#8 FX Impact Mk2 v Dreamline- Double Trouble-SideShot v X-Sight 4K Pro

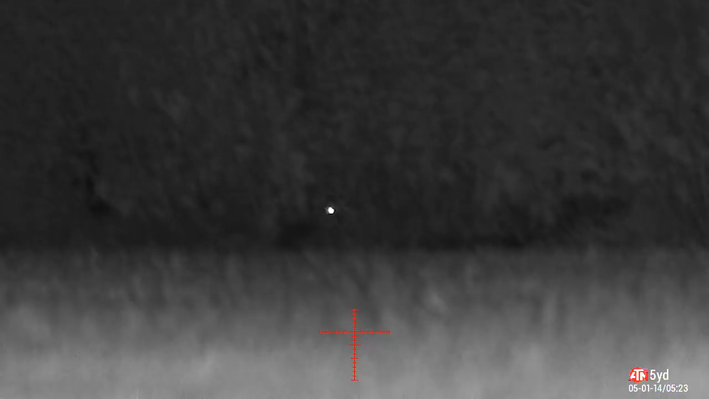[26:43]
46. So zoom in on him.
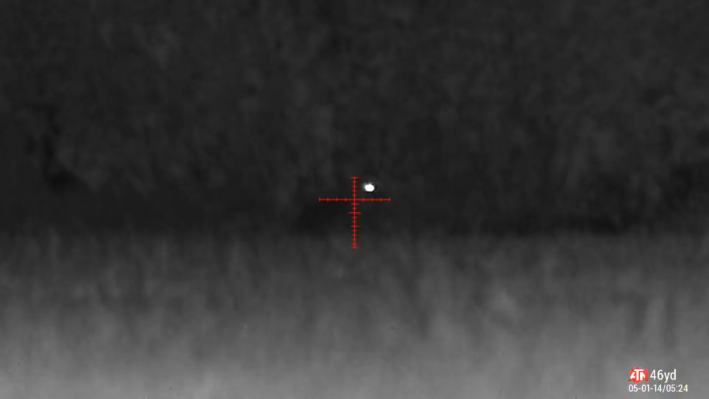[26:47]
Starts to run, but keep tracking him. Don't run very far.
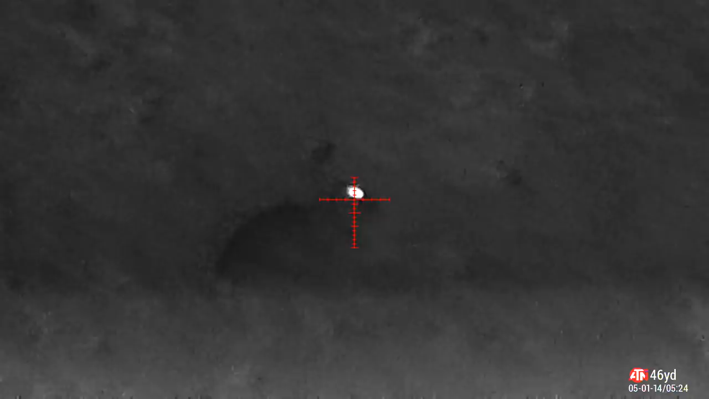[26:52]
The range will still be the same. It's another one down.
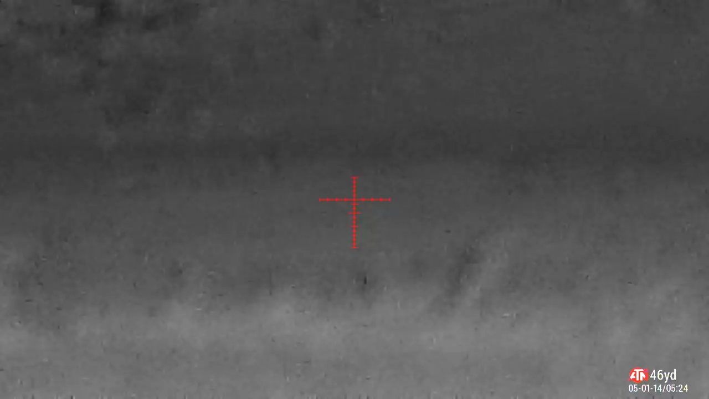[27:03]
Okay, next one.
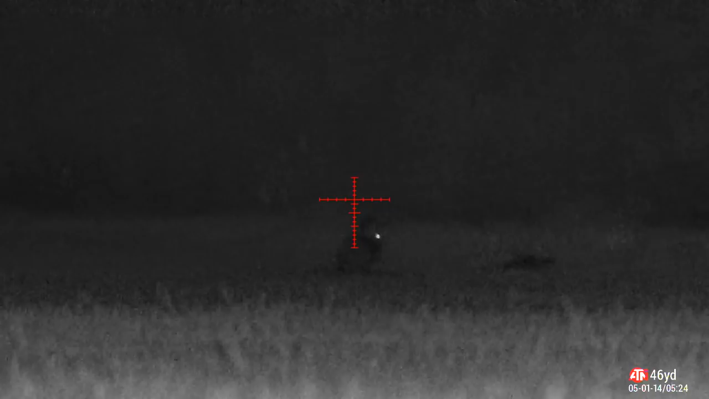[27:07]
Ping him. It's getting really damp now.
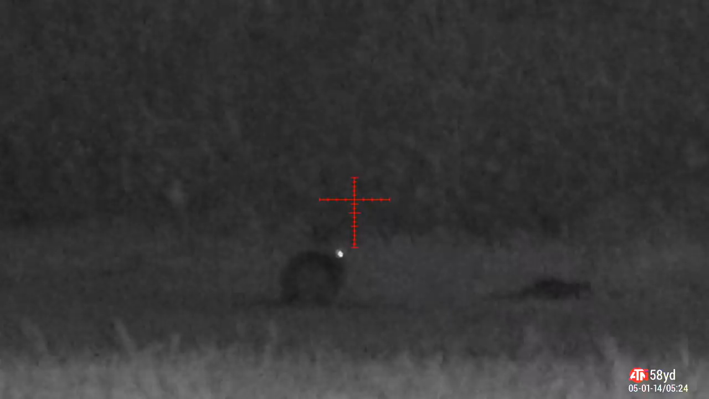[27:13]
I've noticed that the rangefinder is starting to get some false readings because of the grass is really saturated.
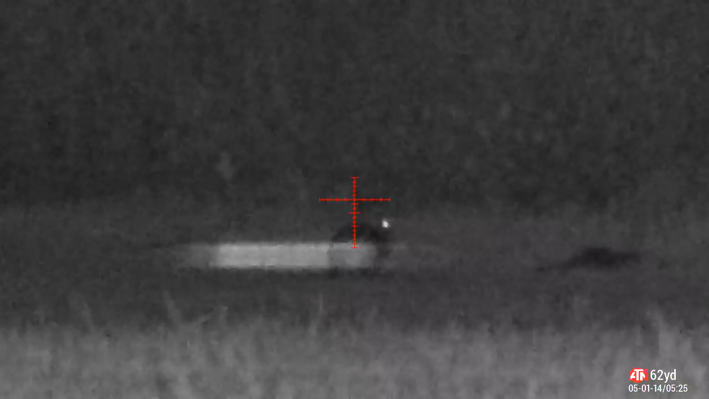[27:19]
But that one's worked out okay. 62 yards, so that's too far.
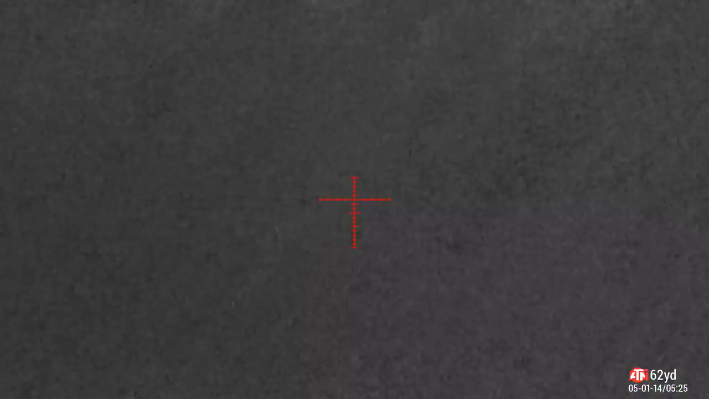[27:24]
So we'll leave him for another time. It's not long before another one comes along.
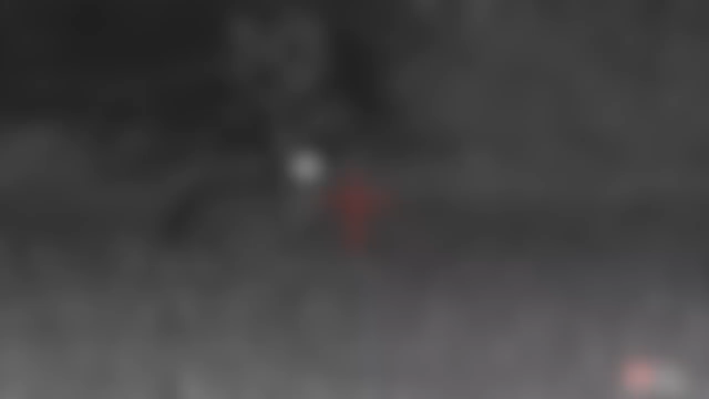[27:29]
29 yards. Perfect. Just what we want.
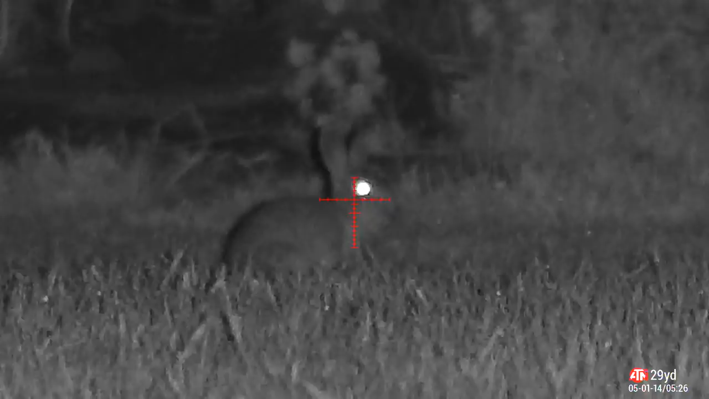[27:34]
No problem there. Nice and clean.
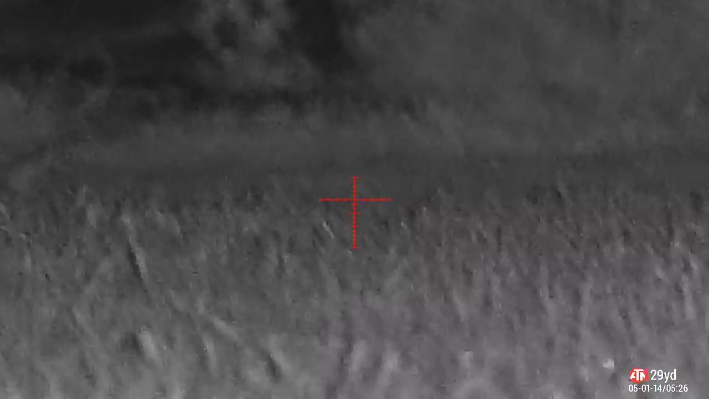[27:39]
Start to pan around, see if there's any more.
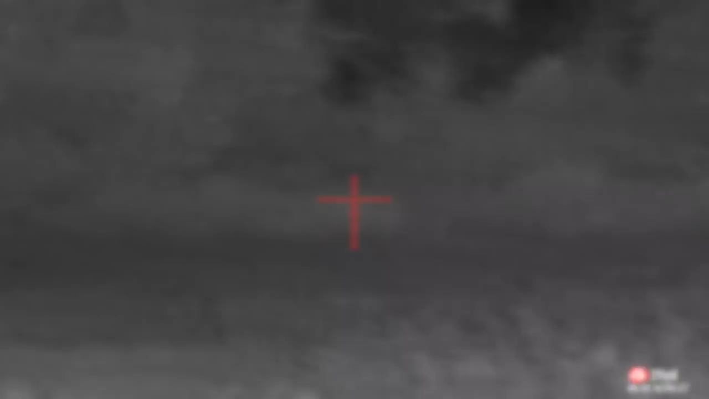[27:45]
They're coming out just all over the place.
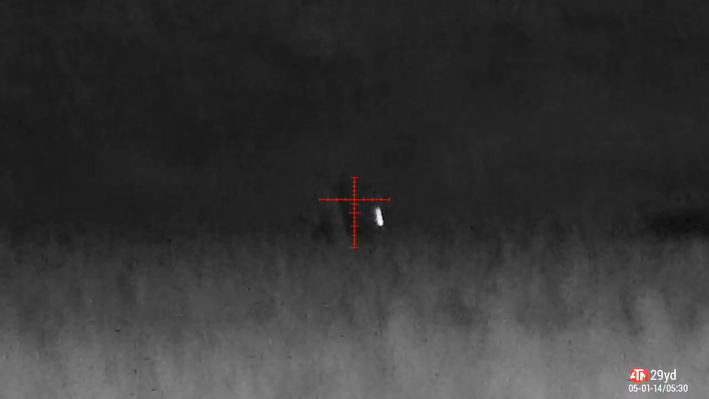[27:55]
It's sort of little dips that they're sitting in.
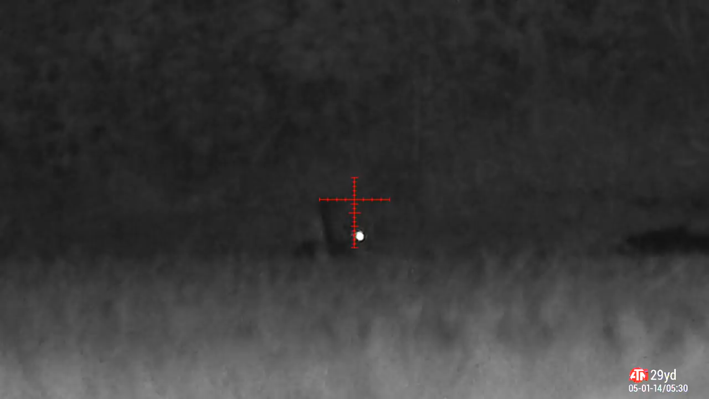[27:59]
When you're laying on the bipod, you're obviously virtually flat to the floor. That's the laser again.
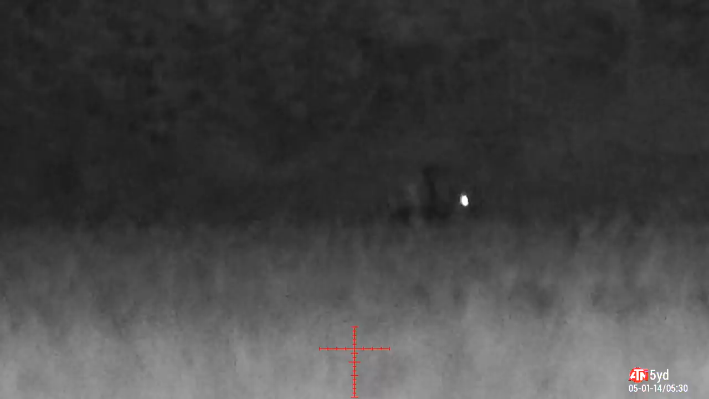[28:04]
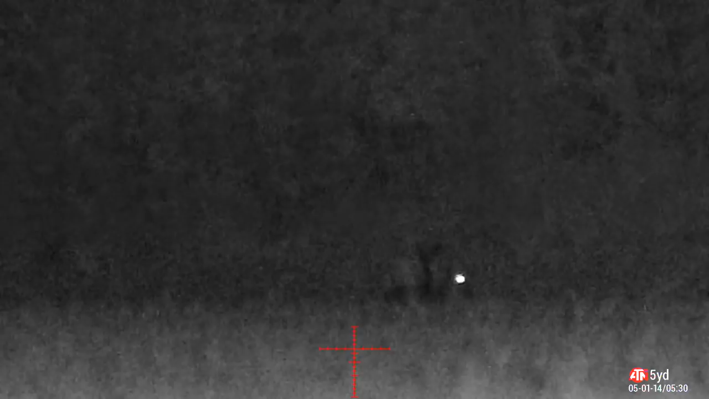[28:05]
Getting a false reading off the floor there, but 53, that's it.
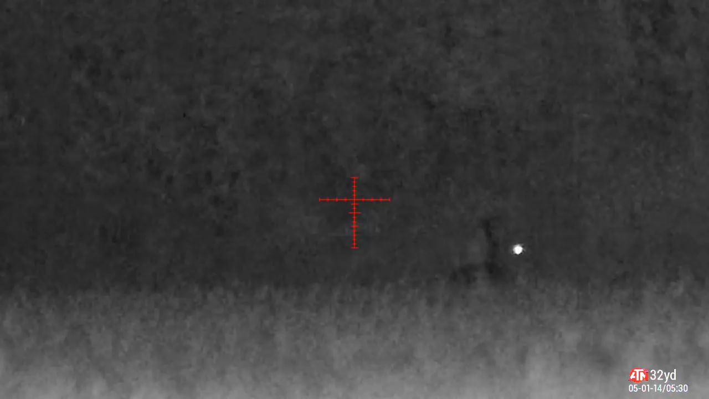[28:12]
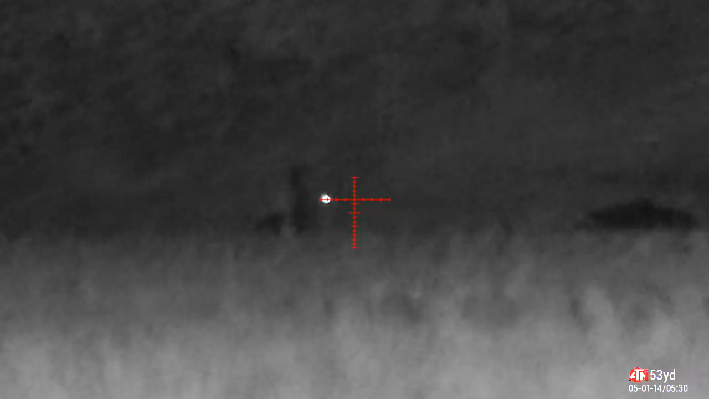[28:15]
That's about as far as I'll push it. Got every confidence in the kit.
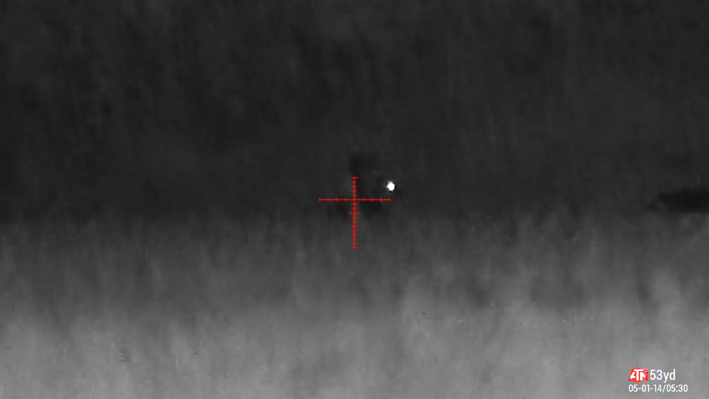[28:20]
I wouldn't have gone over 60, but that should be fine, which it is. Next one, bit of a family gathering.